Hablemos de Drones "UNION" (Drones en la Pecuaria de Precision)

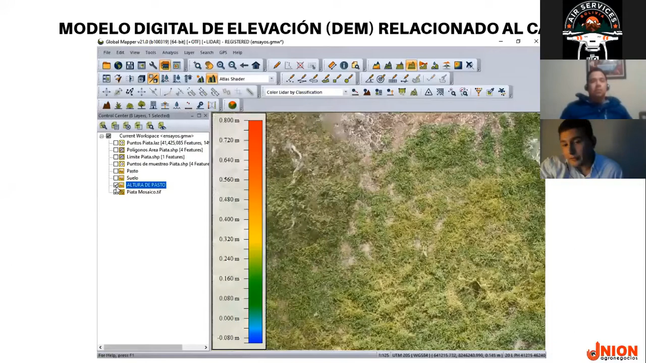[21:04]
Entonces, ahora podemos ver que en el modelo digital también me lo clasifica por colorimetría,
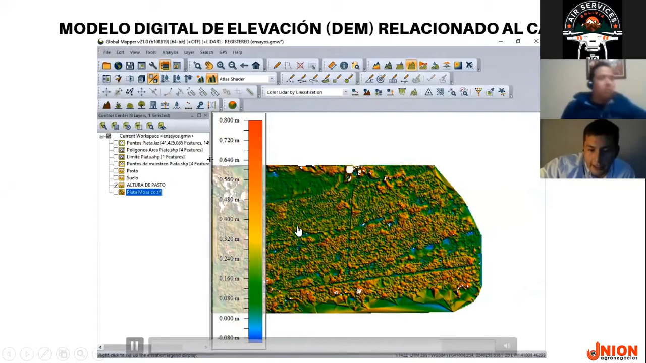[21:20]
excluyendo las áreas que no me interesan. Entonces, es un método muy práctico, eficiente,